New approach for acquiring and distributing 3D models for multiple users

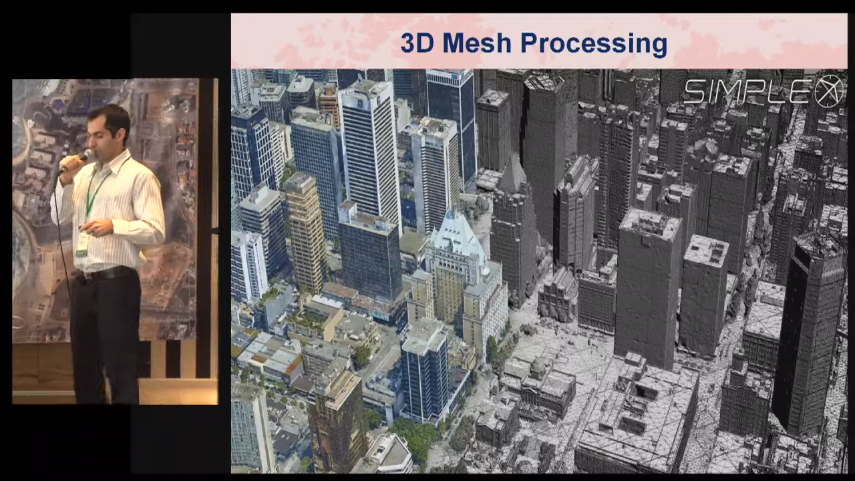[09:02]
So we do all of the AT work, the matching and AT using our own models, and only use softwares as Bentley and Photomatch and the textured softwares just at the final DSM extraction and texturing. So all of the AT is done before that,
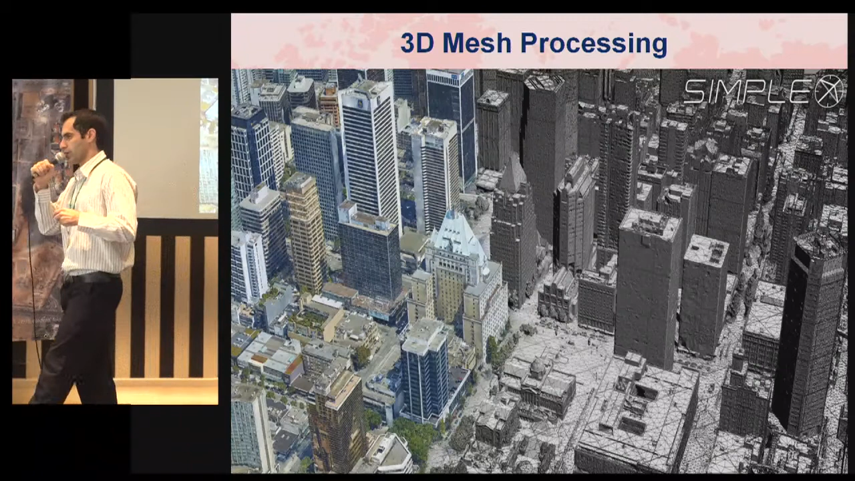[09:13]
and that really helped us to speed up the rate of processing and the accuracies. So these are the main 3D agents.